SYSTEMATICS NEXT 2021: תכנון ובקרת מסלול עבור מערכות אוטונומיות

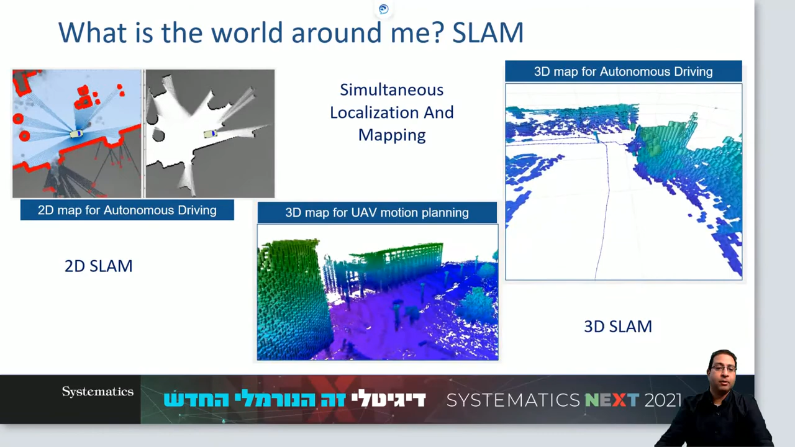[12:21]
מנתוני פוינט לאוד את נתוני הפוינט לאוד אנחנו יכולים לייצר מחיישנים כגון ליידר מצלמת עומק של RGBD ואף להווה נתונים מסביבת רוסבג וכלים מעולם של ראייה ממוחשבת